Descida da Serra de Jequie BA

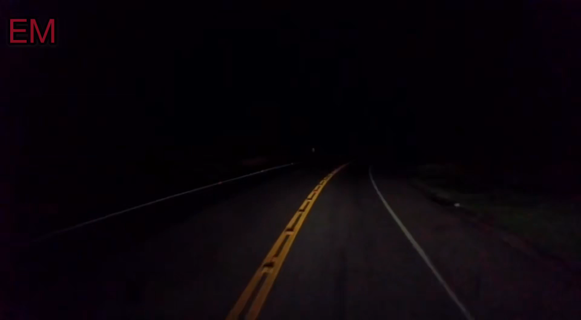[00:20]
Mais um dia começando aqui. Madrugadona. Nós saindo aqui de cima da Serra de Jequié. Vamos iniciar agora a descida da serra. Vou dar uma mostradinha pra vocês como é que é descer a serra aqui de Jequié à noite. Na minha opinião, é mais sossegado que de dia, né?
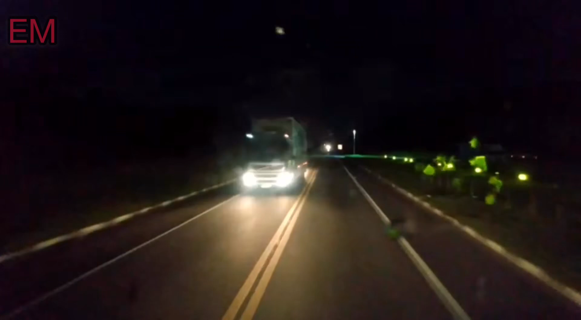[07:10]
Não tem aquela tensão. Tá começando a aparecer o céu já. Daqui a pouco que tá claro, né?
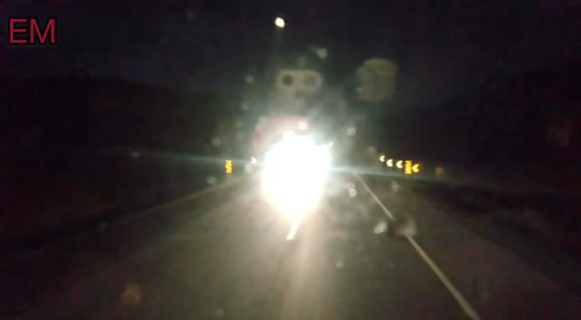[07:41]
Ali no farol alto não baixa não.
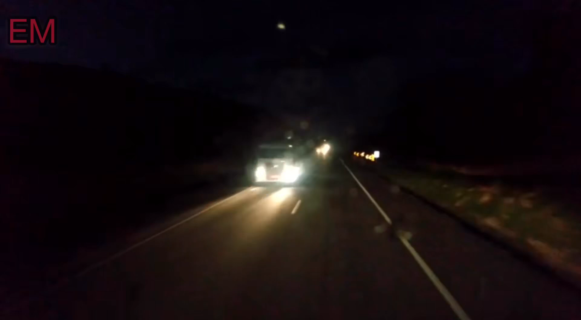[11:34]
Quando a gente saiu de lá não dava de ver o céu ainda. Agora já tá dando pra ver um tiquitinho, né? Pensando em clarear mais um gatitinho.